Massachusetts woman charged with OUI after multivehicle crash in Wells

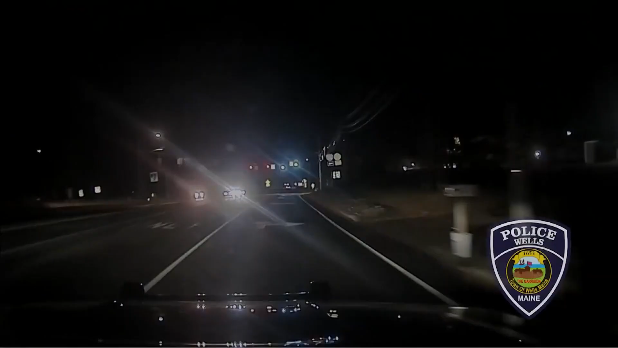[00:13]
They say on Tuesday night, Victoria Mann read a red light driving into the path of that cruiser, then creating a ripple effect involving two other cars.